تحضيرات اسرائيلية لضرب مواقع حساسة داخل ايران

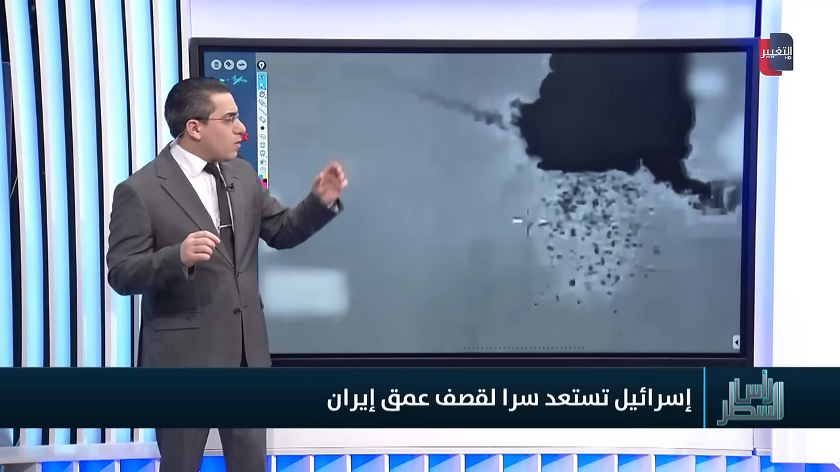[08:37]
في هذه الفرقاطة للمرة الأولى على الإطلاق لاستهداف هذا الجسد الذي تلاحظونها أو الجسم المجهول وتحدث أفي خاي أدرعي